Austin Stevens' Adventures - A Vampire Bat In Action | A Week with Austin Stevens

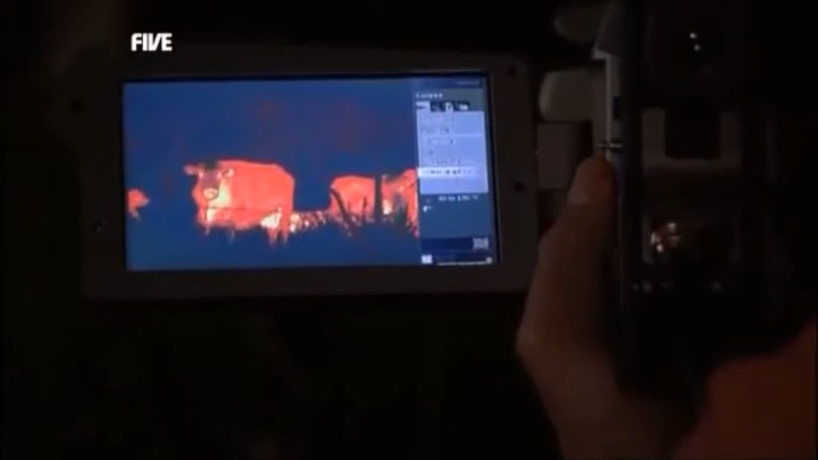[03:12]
And if they were to land on a cow, I should see it quite clearly. They've got heat sensors in their noses.
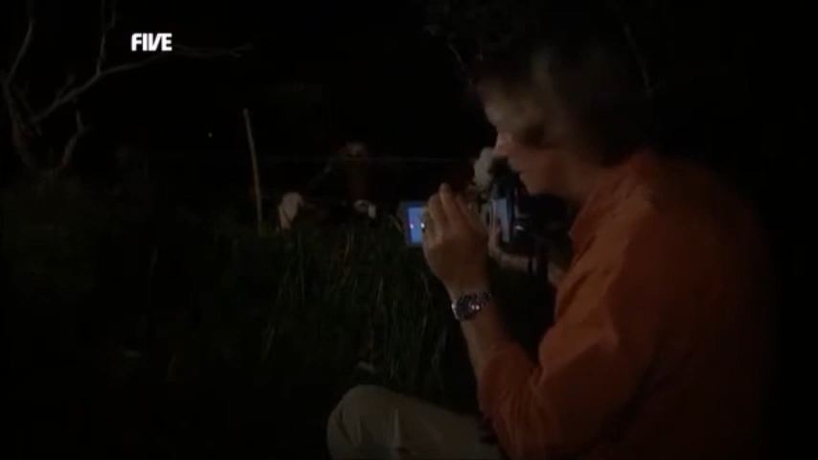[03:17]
And they might be actually seeing these cows roughly as what I'm actually seeing them here.
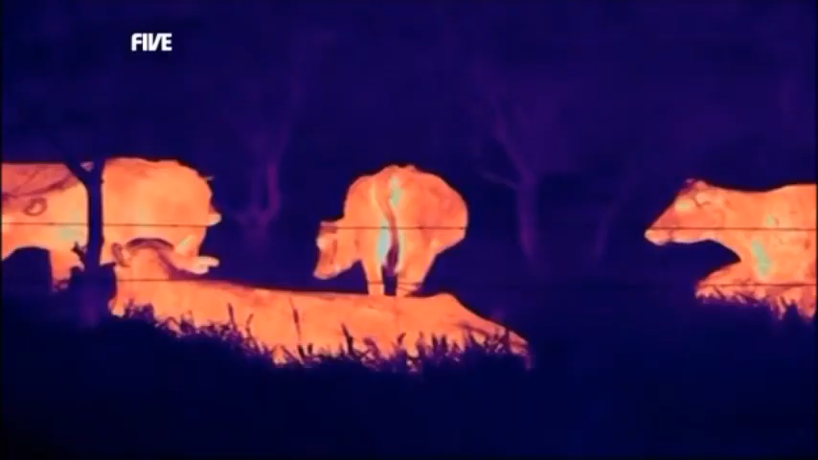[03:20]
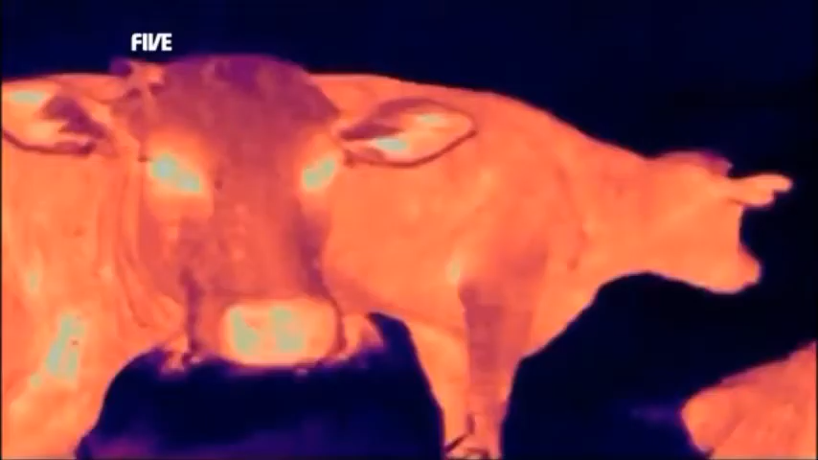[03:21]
They detect them with these heat sensors.
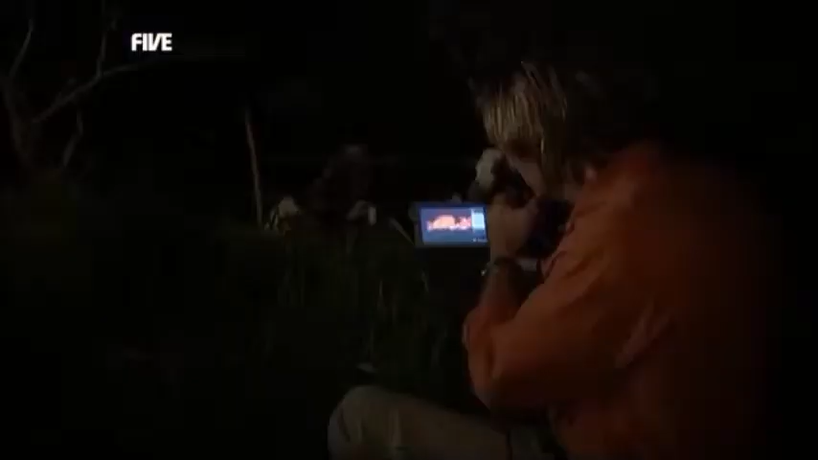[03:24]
The vampires choose the hottest part,
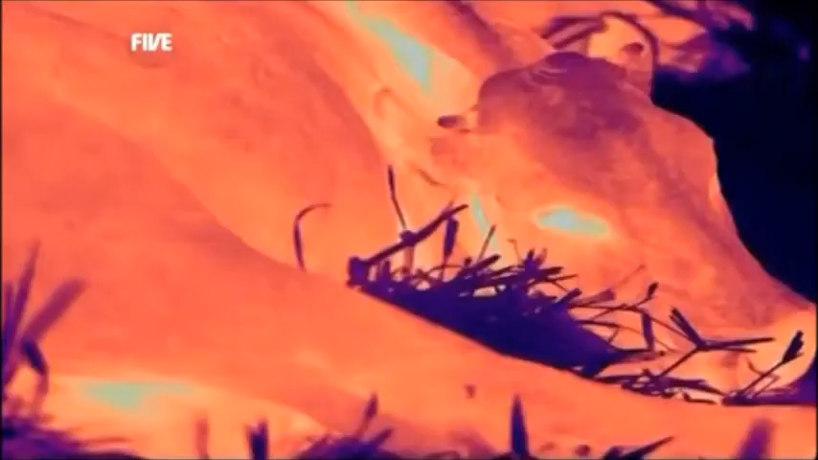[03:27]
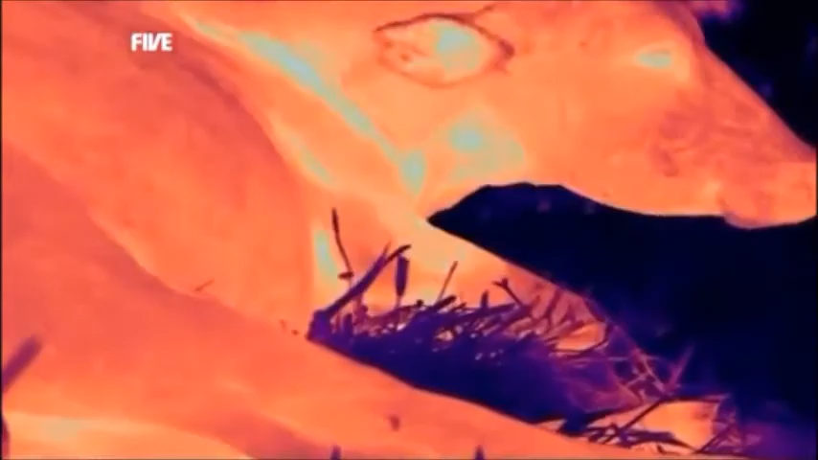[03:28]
where the cow's veins are nearest the surface, shown here in white.
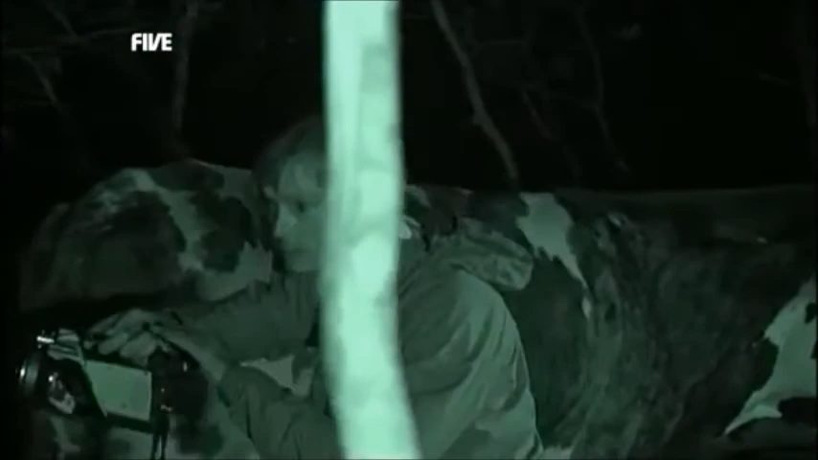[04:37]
Oh, look at that. Oh, there he goes. There he goes.
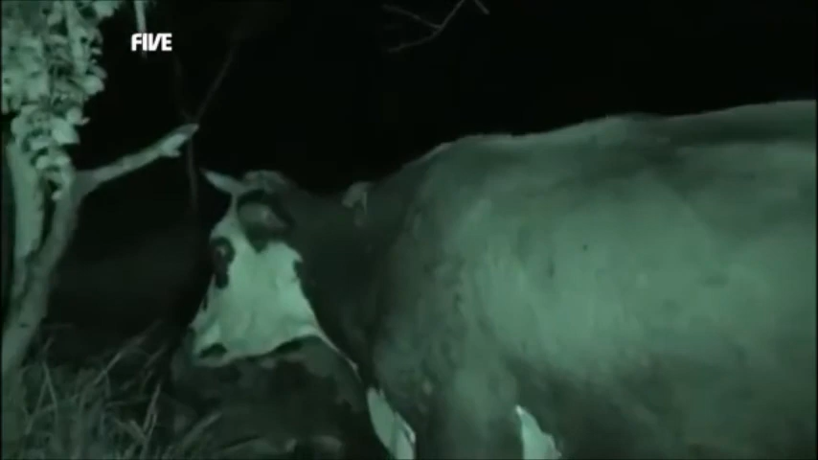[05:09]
Do you see that? So fast, so quick.
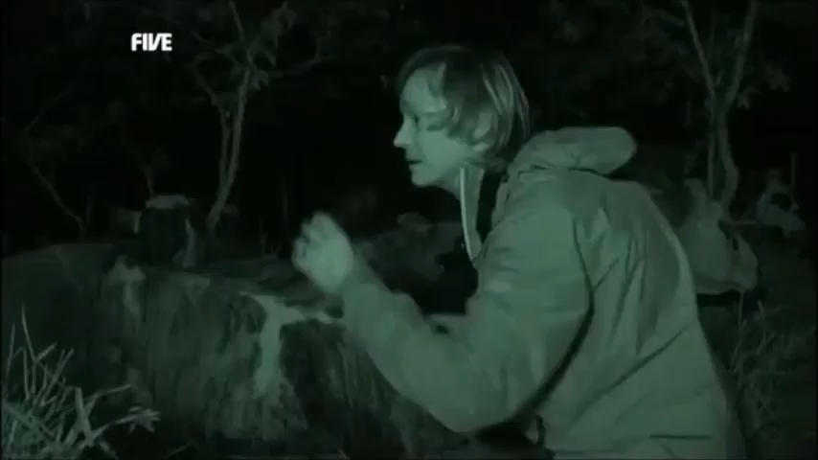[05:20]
How about that? I actually got my shot.